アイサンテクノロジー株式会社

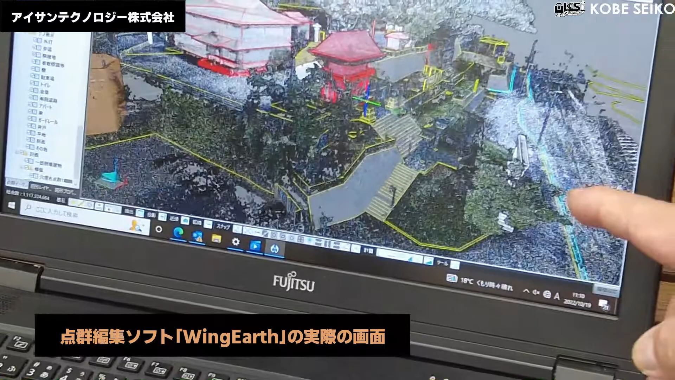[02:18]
そうです、神社になるんですけれども、はい、はい、こちら弊社で、そのスキャンしてきたデータになりまして、
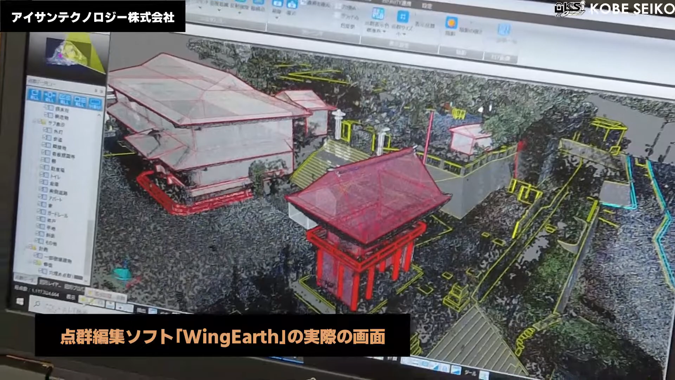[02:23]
こういった格好で天群ソフトを天群を、集めてくることでこれ一つ一つつぶつぶになっているんですけれども、 ね、 はい、
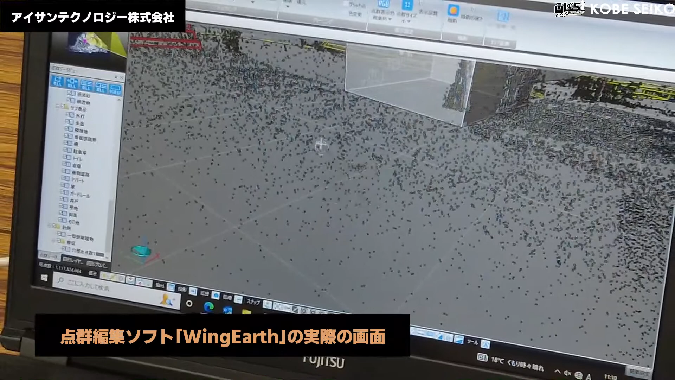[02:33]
これが色データと座標データと共に持ってまして、あとはもう任意座標でも可能ですし、
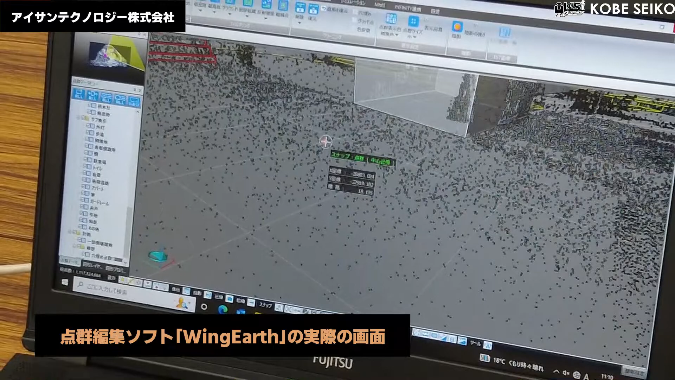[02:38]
もちろん世界測地形に合わせた座標でも表示が可能でございます。